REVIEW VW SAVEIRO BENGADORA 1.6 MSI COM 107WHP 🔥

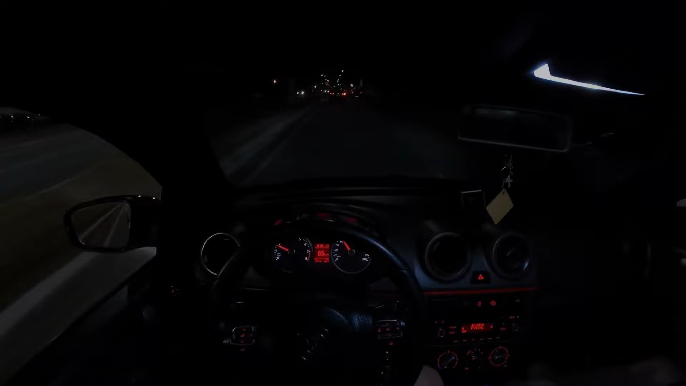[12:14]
A gente acabou de sair ali e já aceleramos o carro, velho. Já deu pra sentir. O Vectrinha não deu, velho. Já vai estar na thumb já aquele Vectrinha ali, hein?
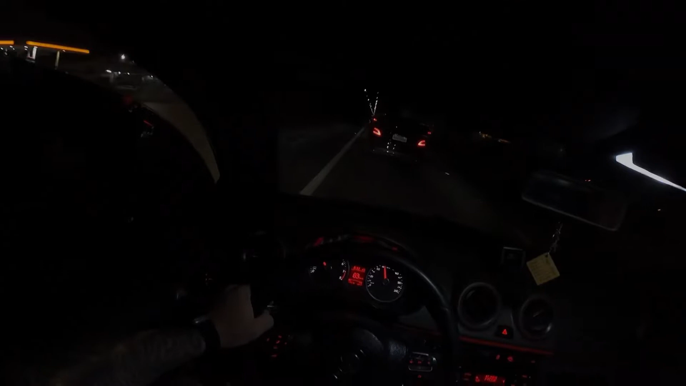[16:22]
A Saveiro nunca andou tão devagar na vida, 80 por hora.